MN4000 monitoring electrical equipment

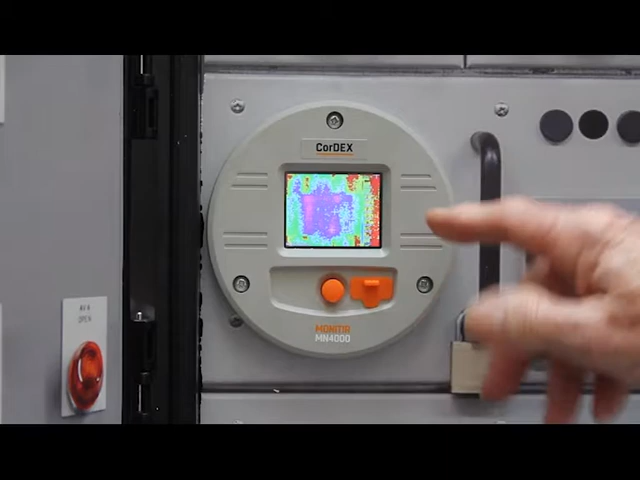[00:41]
The camera package has just been plugged in and as you can see it's now displaying the thermal image and that timeout is quite normal. The camera is still fully functional it's just a LCD display times out
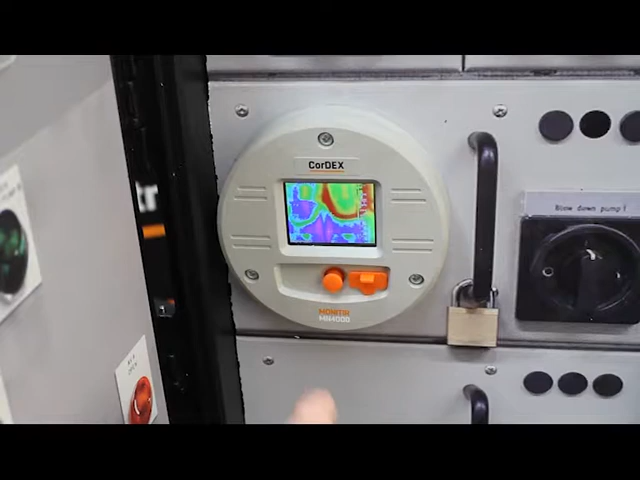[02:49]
So now we're actually looking at the thermal image the MN4000 is seeing and as you can see the error condition is
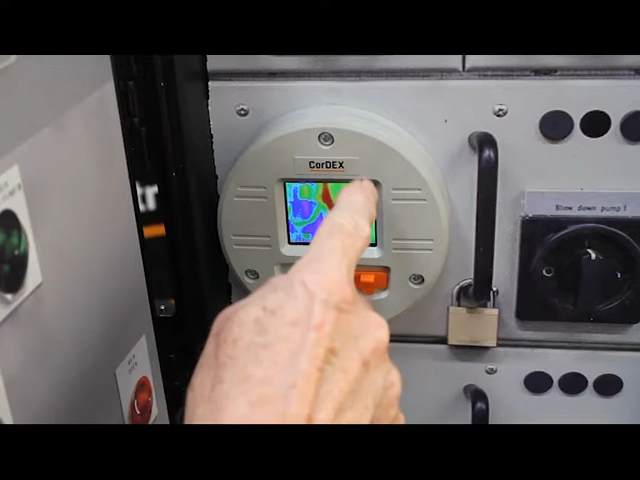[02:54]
indicated by this overheating element here.